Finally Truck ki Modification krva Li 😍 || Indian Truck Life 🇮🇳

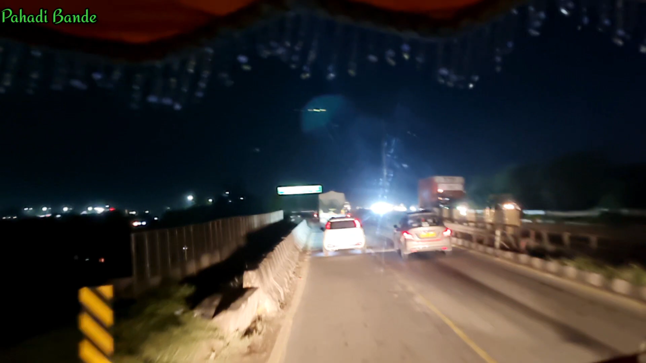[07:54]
जैसे कुछ एक गाड़ियाँ जो है वो अमृतसर साइड को जाएगी और
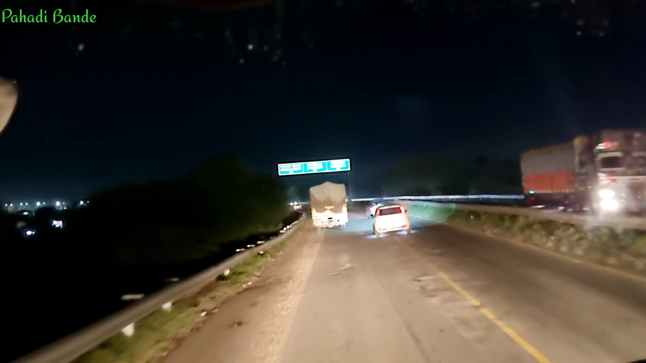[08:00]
कुछ एक गाड़ियाँ जो अपने चंडीगढ़ साइड को जाएगी, तो इसके बाद थोड़ा ट्रैफिक कम हो जाता है।
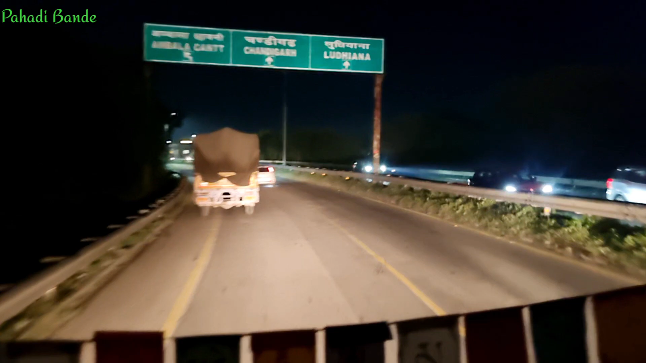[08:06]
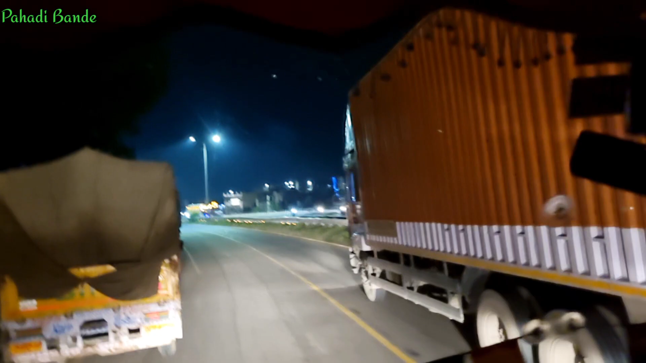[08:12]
बाकी घर बैठ के कौन कौन देख रहा है भाई, जो घर बैठ के चंडीगढ़ घूम रहा है थ्रू माय व्लॉग। बहुत सारे लोग मेरे को ये बोलते हैं कि भाई बोलते हैं हम तो नहीं घूम पाते,
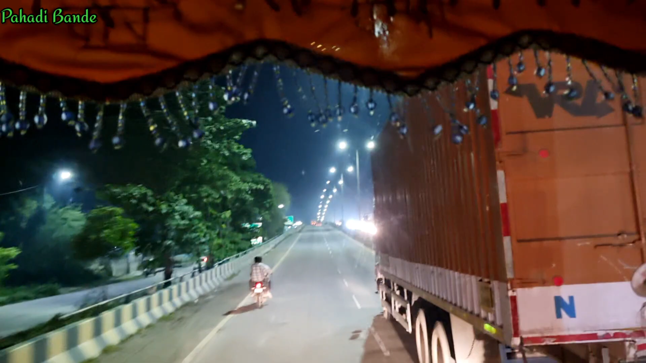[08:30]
बट आपके व्लॉग देख के हम पूरा इंडिया घूम रहे हैं धीरे धीरे थोड़ा थोड़ा करके बोलते हैं। मैं कोशिश ये करता हूँ कि ज़्यादा से ज़्यादा आप लोगों को दिखाने की कोशिश करूँ। ये है देखो अम्बाला का रेलवे स्टेशन, ओह माय गॉड कितने सारे लोग बैठे हैं यहाँ पे,
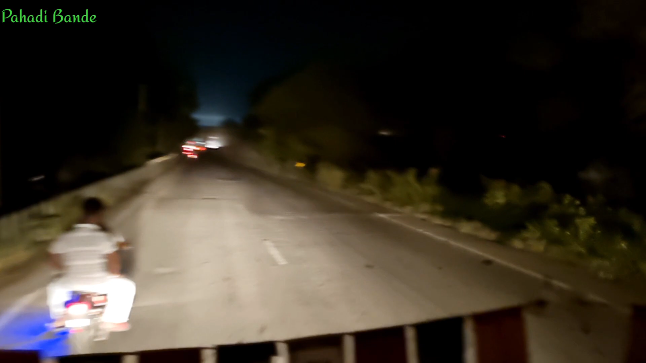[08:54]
अच्छा ये गया ऊपर से फ्लाईओवर, जो कट रहा है ऊपर से फ्लाईओवर, देखो ये अमृतसर के लिए है। हम लोग चले गए जी चंडीगढ़ जीरकपुर के लिए, बड़ा चंडीगढ़। भागने वाले वाहन को 10 गुना टोल देना होगा।
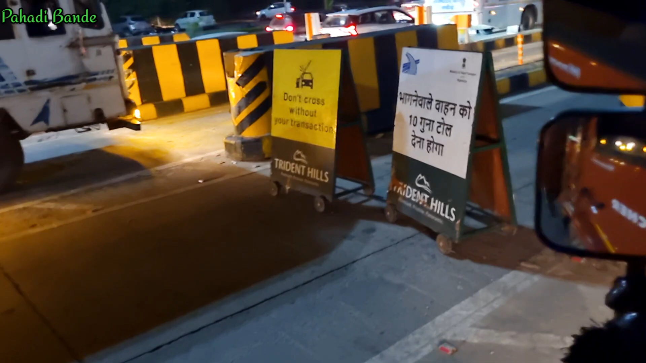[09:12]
कौन भागेगा भाई यहाँ से पहली बात तो, और क्यों भागेगा, पैसे भी जाने के चक्कर में।
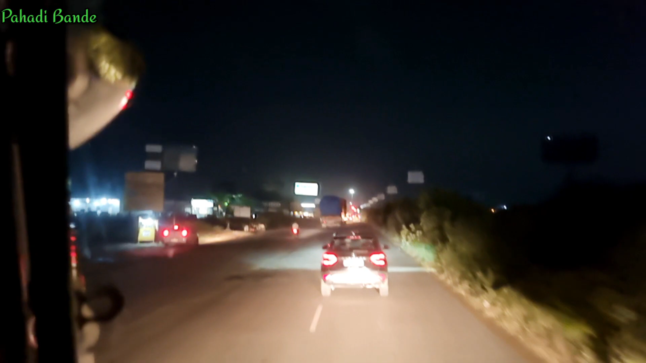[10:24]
अब देखो एयरपोर्ट के लिए यहाँ से जाता है, जीरकपुर के लिए राइट लेना पड़ेगा और पटियाला के लिए लेफ्ट लेना पड़ेगा जी।